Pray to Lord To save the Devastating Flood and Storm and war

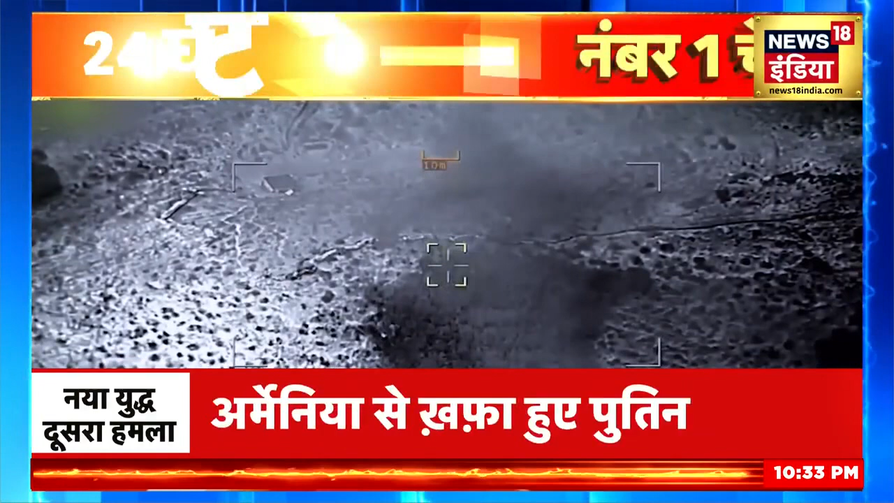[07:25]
नागोर्नो कराबाख में हमलों को ड्रोन से रिकॉर्ड किया गया है और अजरबैजान दावा कर रहा है कि उसने आर्मेनिया की सेना की कमर तोड़ कर रख दी है।
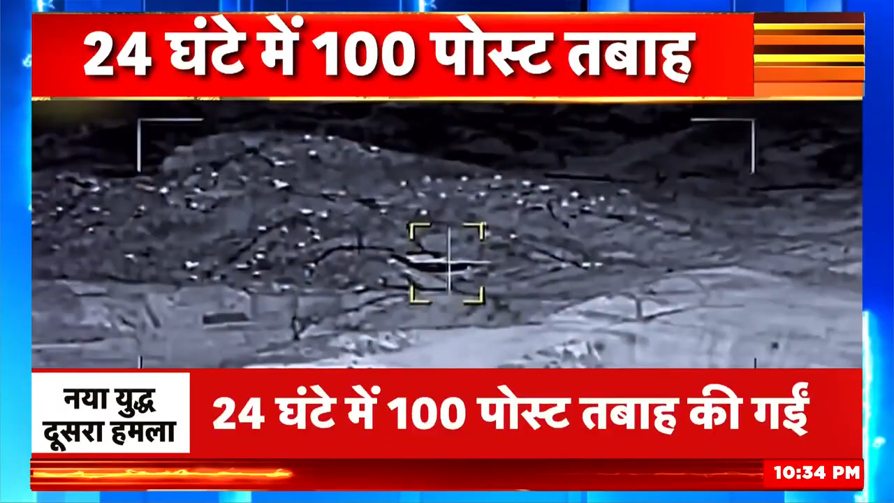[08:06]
बमबारी का इंफ्रारेड वाला वीडियो देखिए, पता चलेगा कि रात में किस तरह हमले किए गए और कैसे रिहायशी इलाकों तक बड़ा नुकसान हुआ है।